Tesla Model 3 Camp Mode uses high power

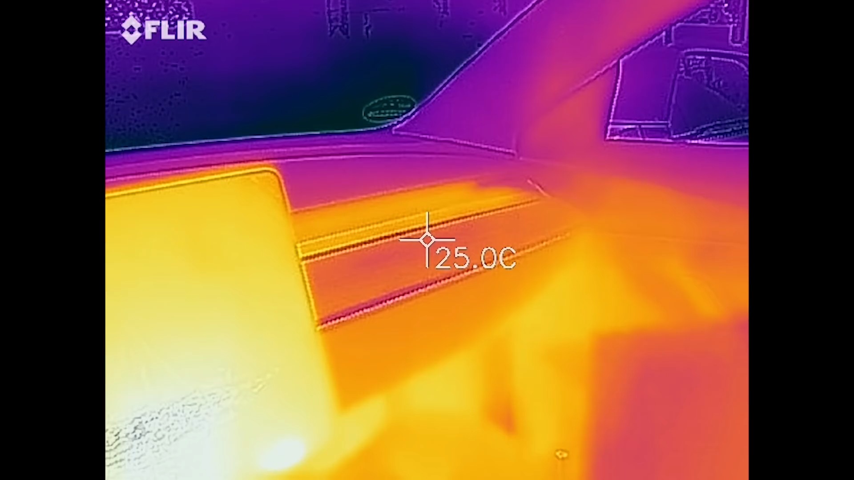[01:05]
On screen: spot 25.0°C
I checked with the FLIR camera that it seems like it tries to prioritize the back, so the front area.
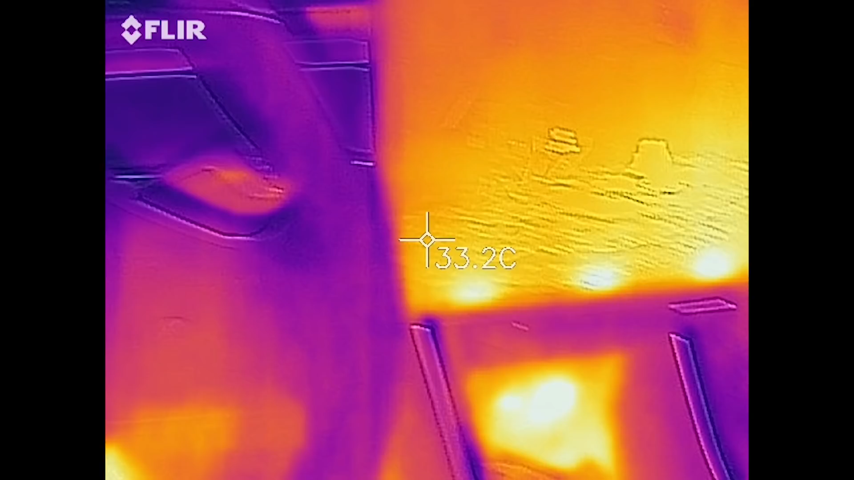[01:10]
On screen: spot 33.2°C
Also, when they crawl back in the front, I noticed that it's a little bit cold-ish in the front.
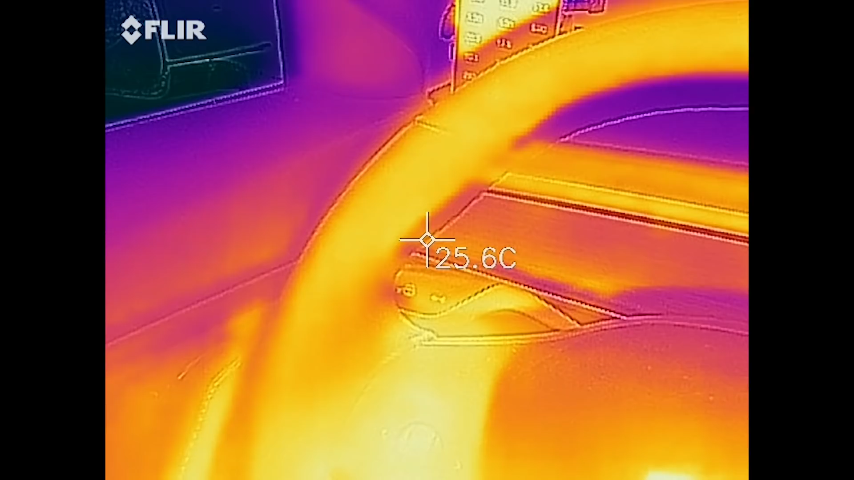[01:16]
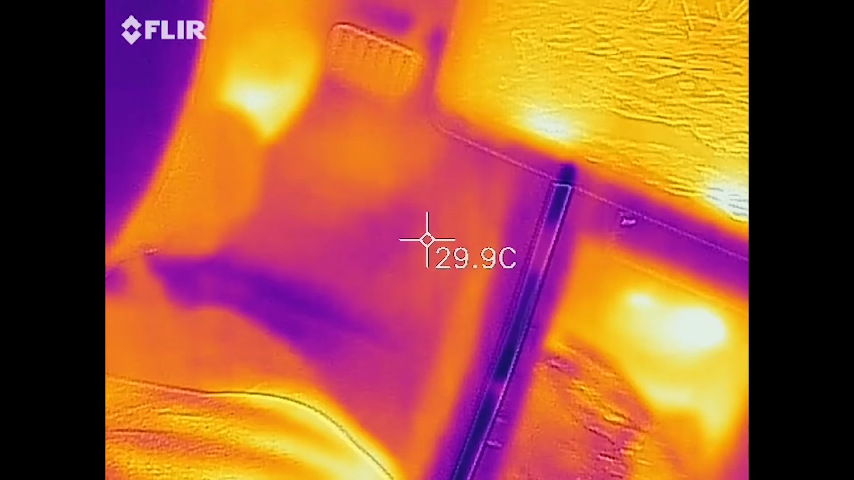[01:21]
On screen: spot 29.9°C
It seems like they kind of prioritized the heat to go more in the back, because the back was nice and toasty, almost too hot.
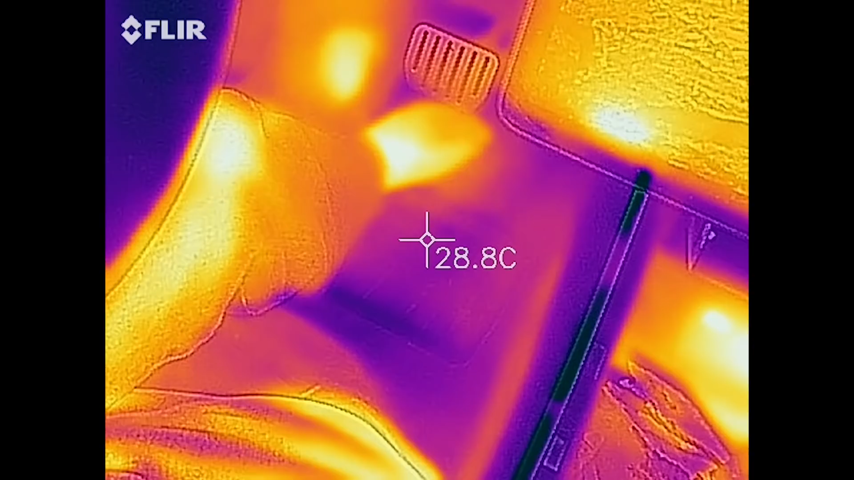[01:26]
On screen: spot 28.8°C
But I said it at 20 degrees Celsius, and I thought, okay, that's enough.
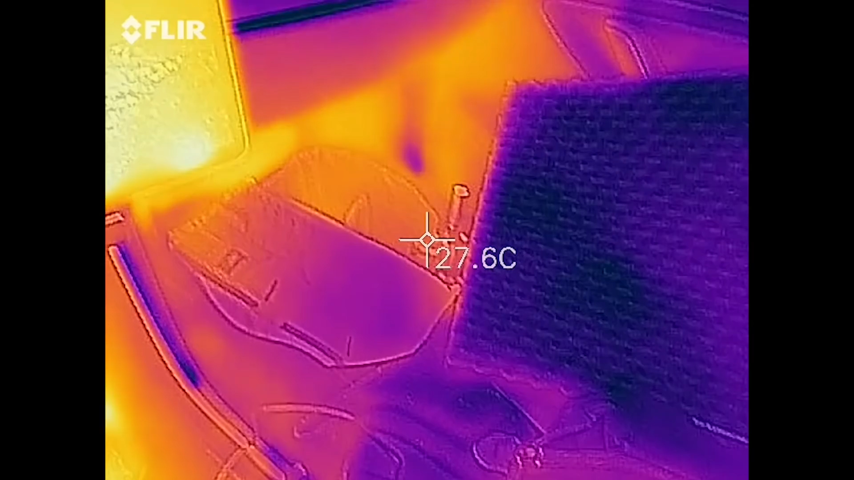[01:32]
On screen: spot 27.6°C
So, I'm not sure what's up with that, if it's supposed to be like that by design or whatever.